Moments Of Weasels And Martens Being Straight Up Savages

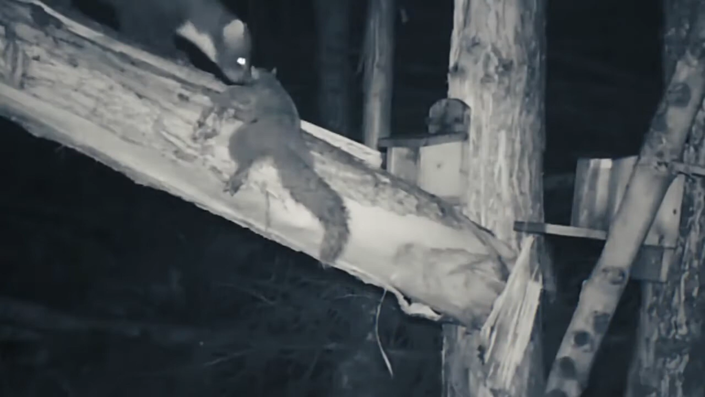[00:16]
Squirer A sadistic man killed a squirer and nailed the animal to the street to see what the marden would do.
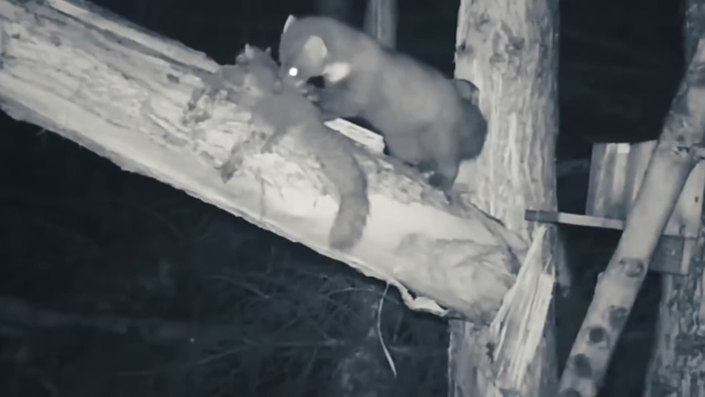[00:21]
The marden was unable to retrieve the squirer, so it licked the blood off its head and went back to eating. Some days it eventually took the squirer away.
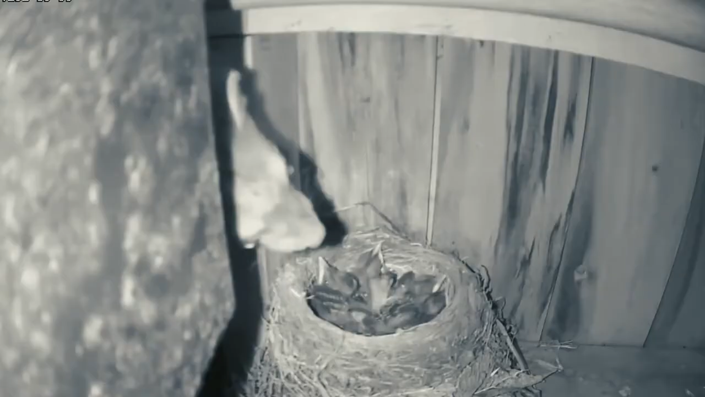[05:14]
Baby Bird Marden will attack a blackbird's nest when it locates one. This mom takes care of her chicks and makes sure they are okay. A little later during nightfall, mom briefly leaves the nest and the chicks unattended. That's when a marden crawls up to the nest, sticks his head through the crack, and begins to swallow the chicks one by one until the nest is completely empty. Upon the blackbird's return, she sees the empty nest and is stupefied. Maybe she should have gone to babysitter before going out with her friends.
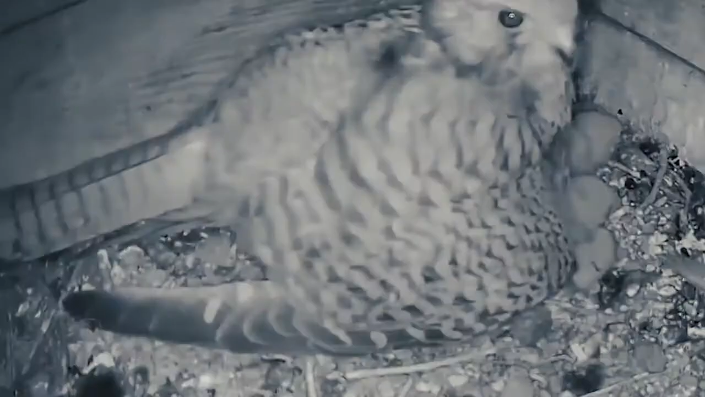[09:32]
This kestrel and her four chicks are spending a peaceful evening together, unaware of what is to come.
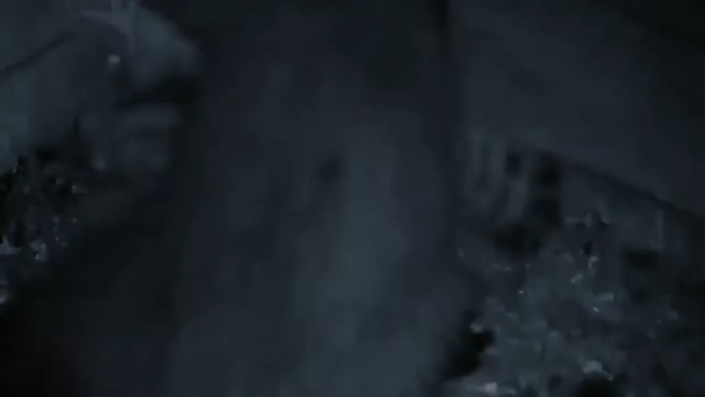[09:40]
The mother kestrel is killed by suffocation after marden jumps into the nest and suffocates it.
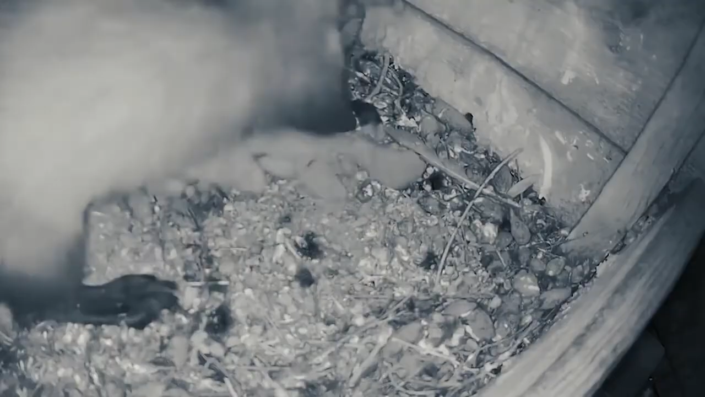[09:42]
When the marden jumps out of the nest, it doesn't appear the mother is dead yet and the chicks are still there.
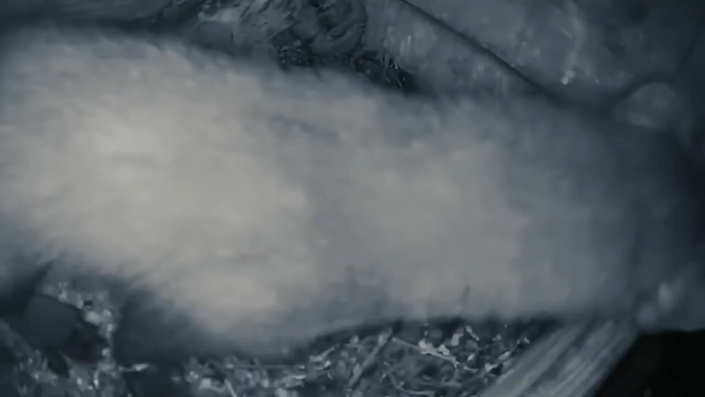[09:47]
As soon as the marden reappears, he begins removing the chicks one at a time from the nest.
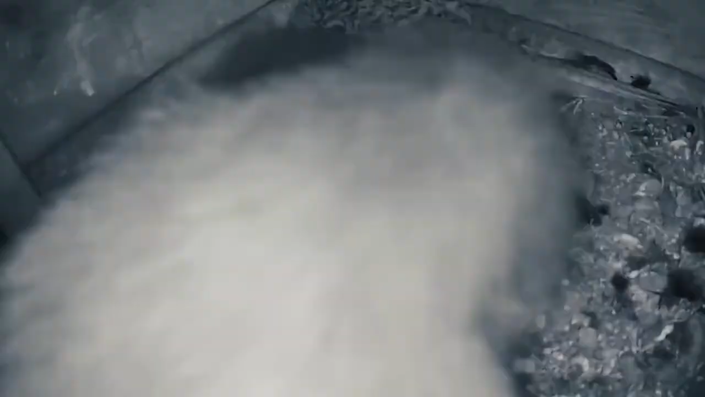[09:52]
Finally, after checking the mother's body for signs of life, the marden continues to gather the remaining chicks.
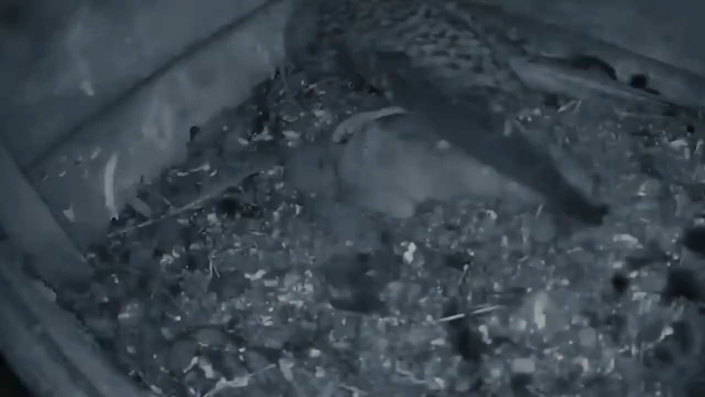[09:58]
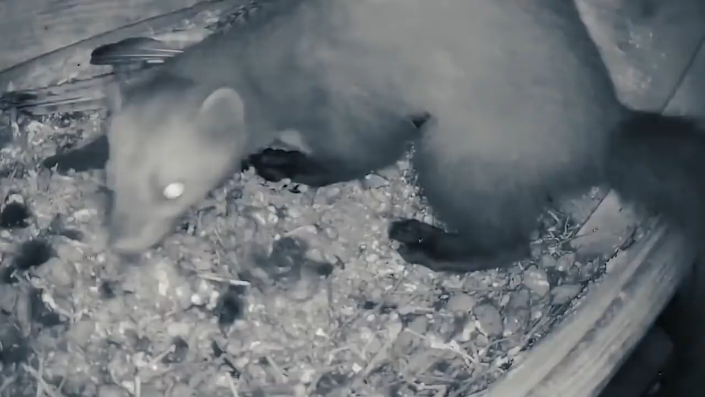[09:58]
When all else fails, the marden snatches up the mother and carries her out of the nest with the rest of the group.